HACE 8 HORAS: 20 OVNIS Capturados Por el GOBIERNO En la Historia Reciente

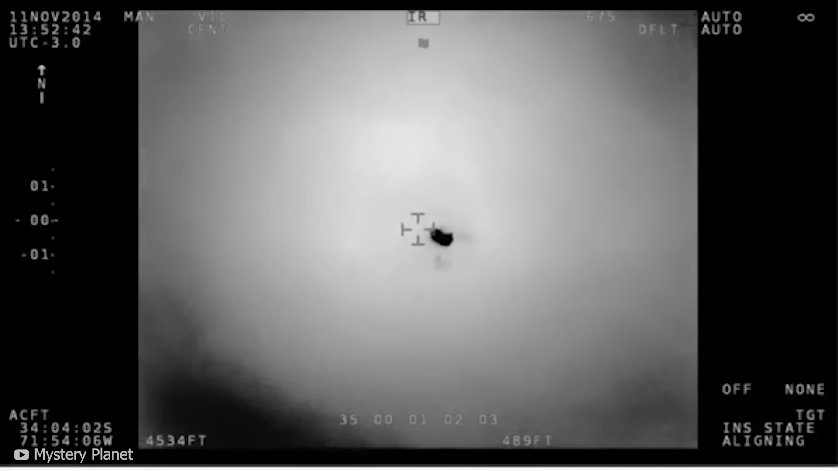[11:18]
Fue durante una de estas patrullas cuando un helicóptero militar capturó una grabación de algo bastante extraño con su cámara infrarroja.
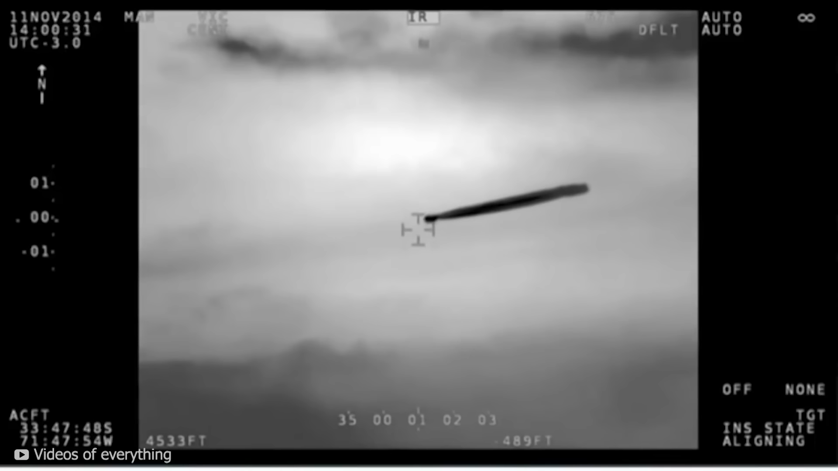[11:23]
Las imágenes capturadas en la película muestran al objeto volador no identificado, OVNI, flotando entre las nubes.
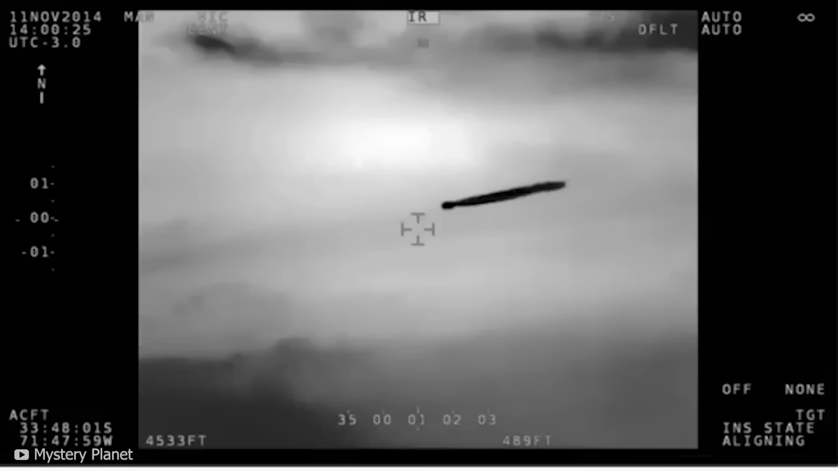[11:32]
Extrañamente, parecía como si estuviera desprendiendo una especie de gas o sustancia mientras se desplazaba por el aire. Los pilotos del helicóptero, desconcertados ante el avistamiento, decidieron seguir al objeto a través del cielo.
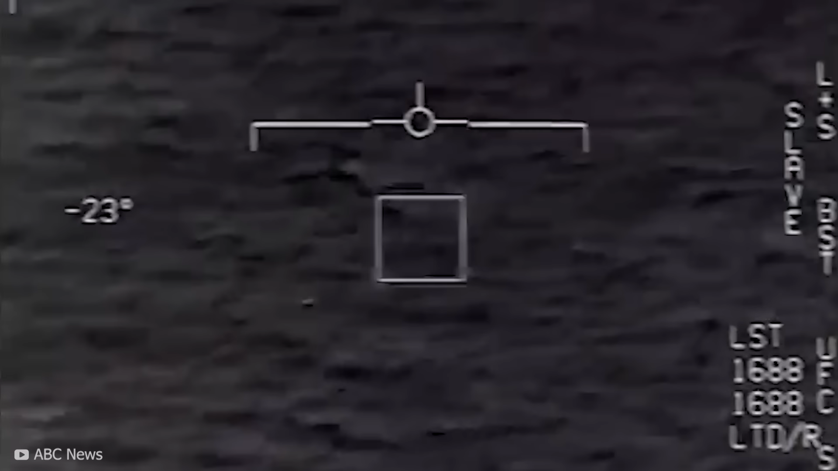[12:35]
Se trata de un video que muestra un objeto moviéndose realmente rápido sobre el océano,
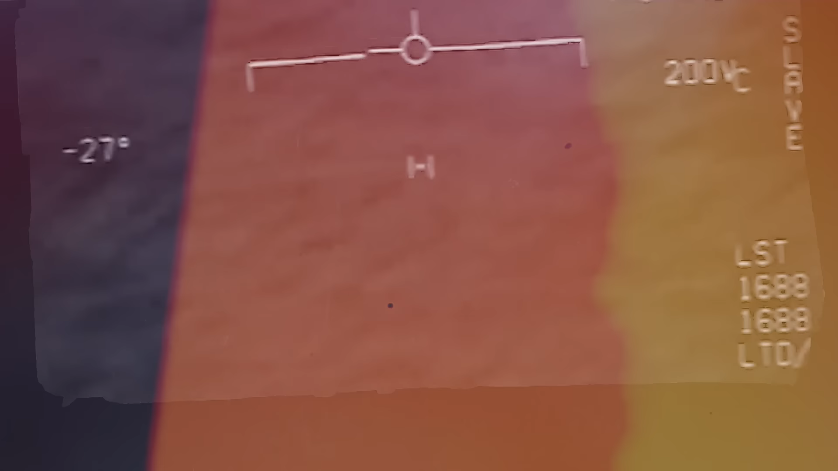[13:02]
Algunas personas creen que puede ser un ovni. El término utilizado por los militares de Estados Unidos es UAP, y eso es fenómenos aéreos no identificados.
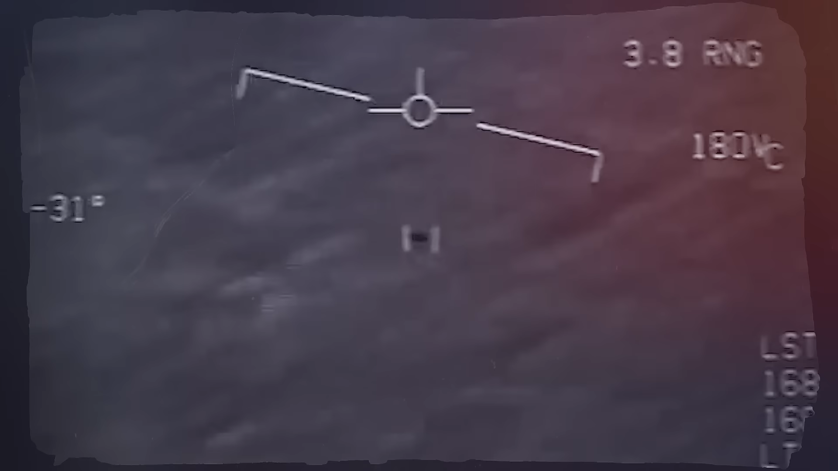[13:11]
Eso significa que nadie sabe exactamente qué es. El video es una de las muchas imágenes que el ejército estadounidense ha publicado mostrando extraños objetos en el cielo. Desde entonces, la gente intenta averiguar qué son estos objetos.
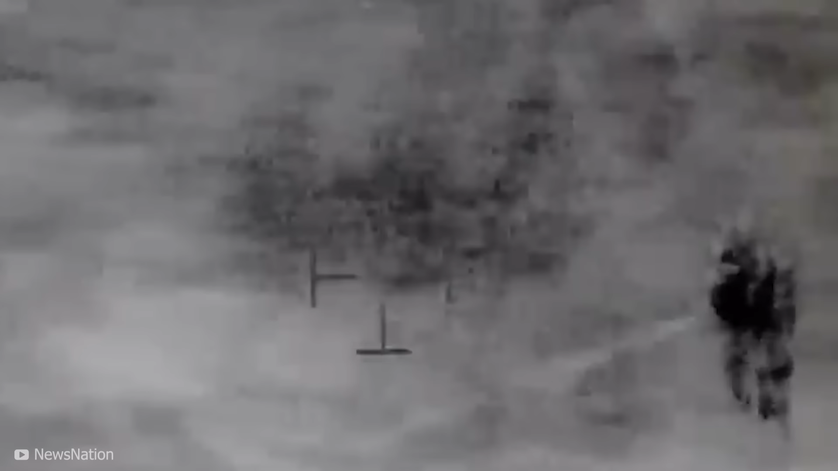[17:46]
Las imágenes fueron supuestamente capturadas por las fuerzas estadounidenses dentro de los límites de una base de operaciones conjuntas de los Estados Unidos. Ha sido oficialmente llamado un UAP.